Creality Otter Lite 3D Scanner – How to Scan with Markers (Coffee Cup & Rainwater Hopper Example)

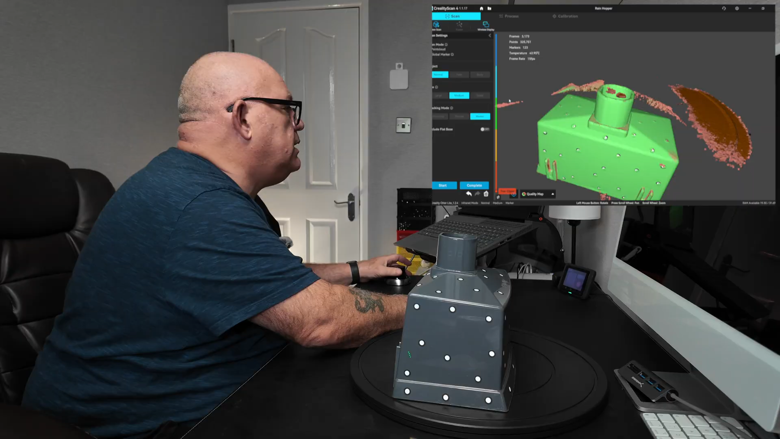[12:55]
Let's have a go where we are. Just pause it there. That's looking pretty good.
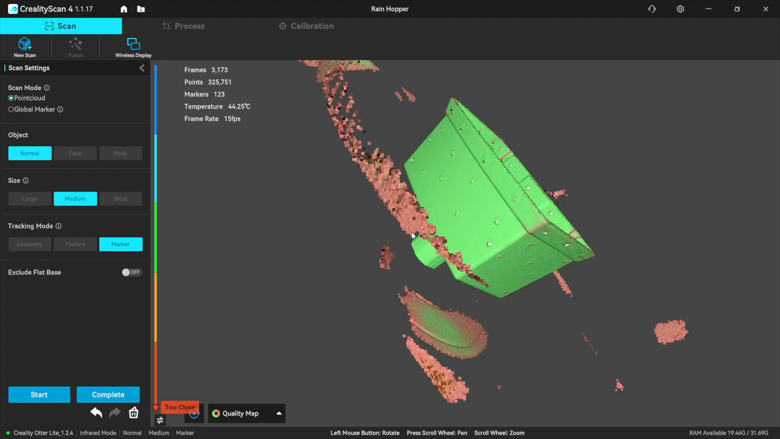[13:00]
That's looking pretty good indeed. There's a couple of places up these corners.
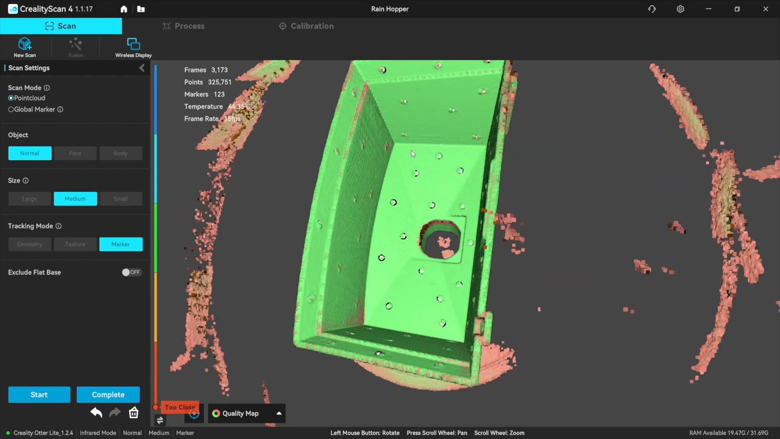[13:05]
Which is still pinkish. But I think that's just the nature of the scanner there.
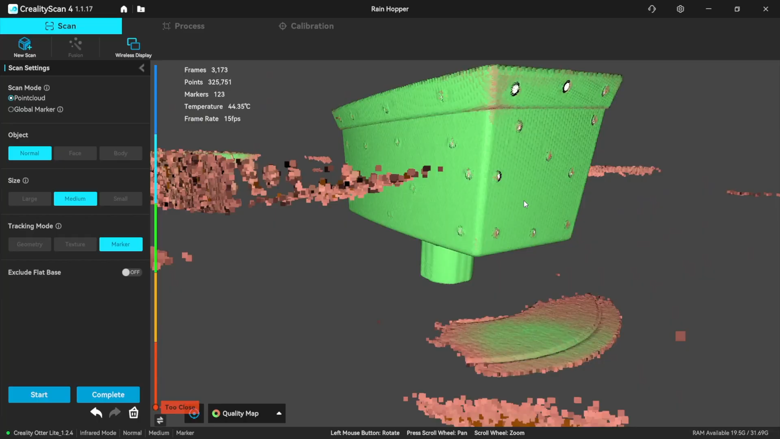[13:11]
To er. To get in there. But let's just have another quick go.
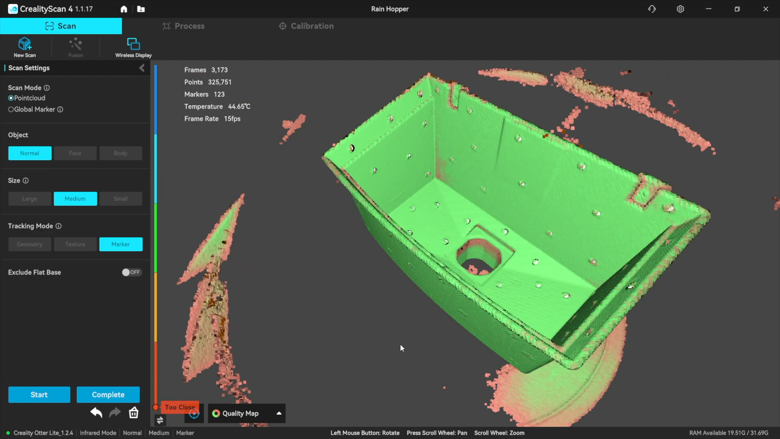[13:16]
So where is it then. It's over the back corner there.
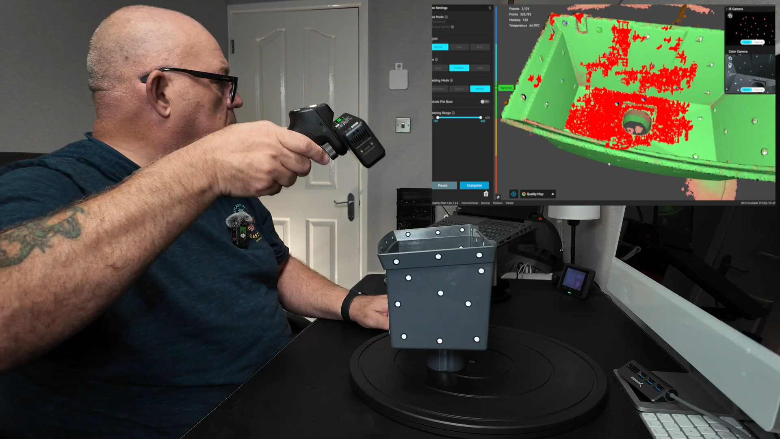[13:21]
See if I can get in the corner. Just got to get it just at the right angle.
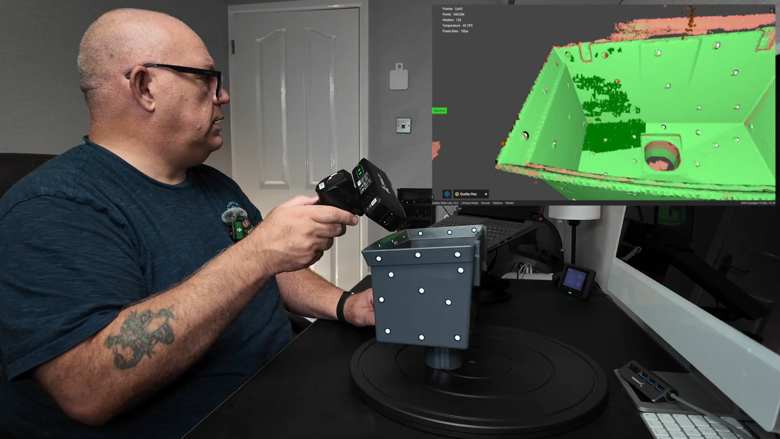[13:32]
Until you see the dark green. In the corner. But the beauty of this.
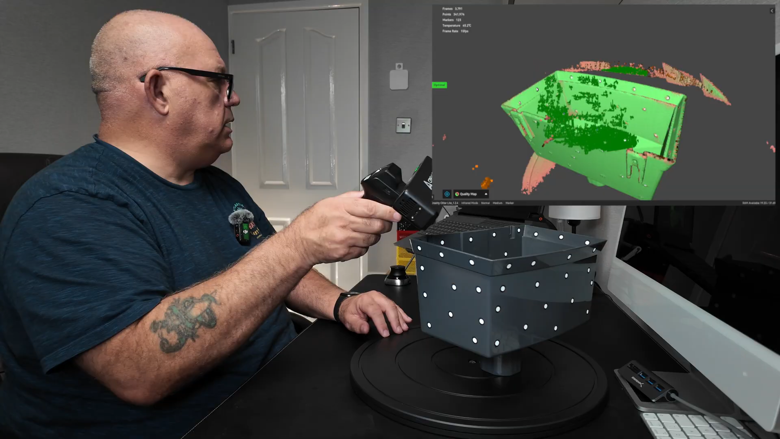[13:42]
Global marker scanning. Is it. It knows exactly where it is. It knows exactly where it is on the er. On the item.
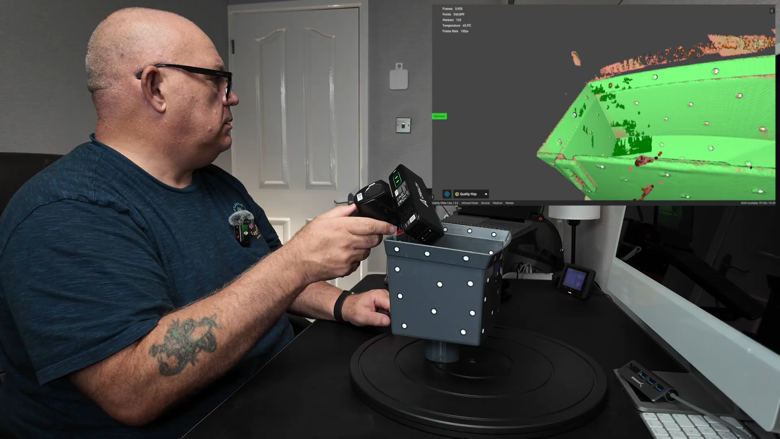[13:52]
Because of those four to five markers. That are in shot at the time. At the same time. I think that'll do it. It's on the stop.
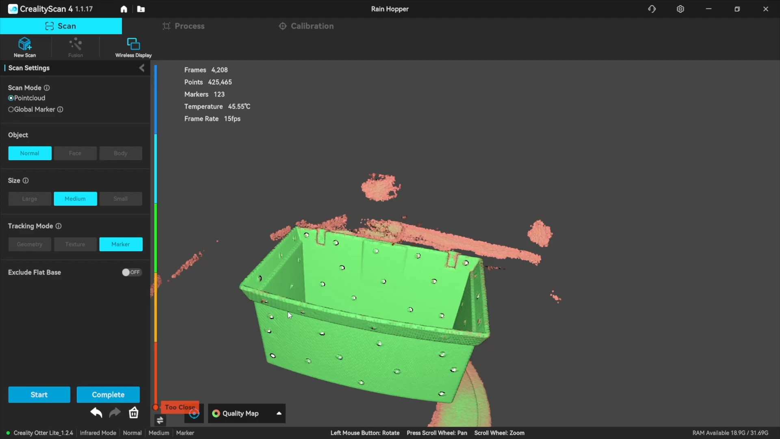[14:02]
Let's have another look. See how I'm doing.
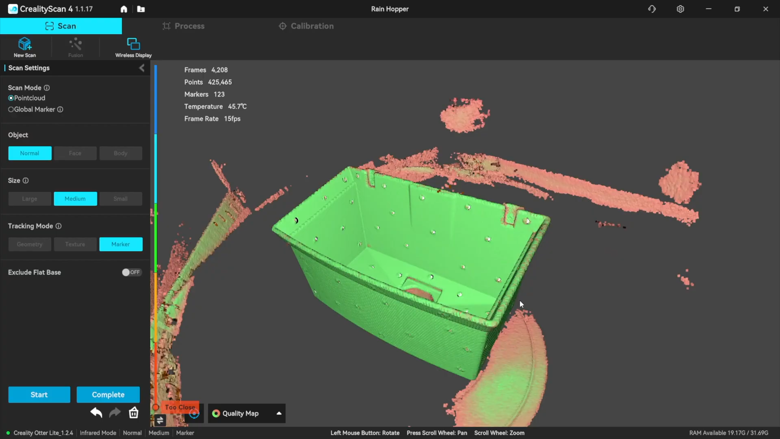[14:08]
I think that's great. So. Let's complete the scan.
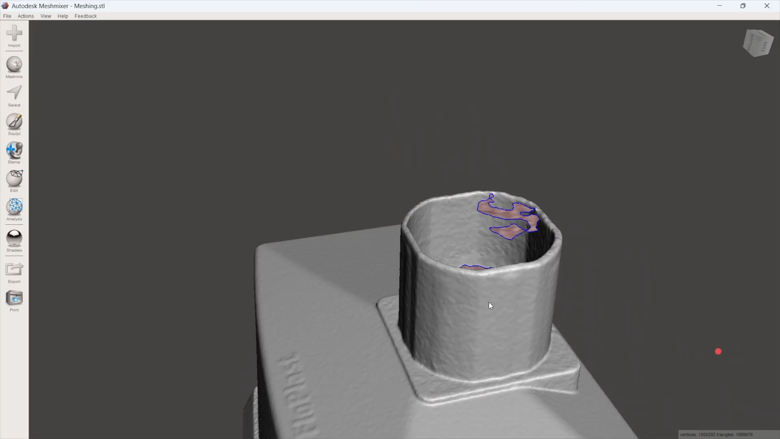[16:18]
The scan has gone into that bore there. Nicely. It hasn't gone down too far. But then again that's just the limitations of the scanner.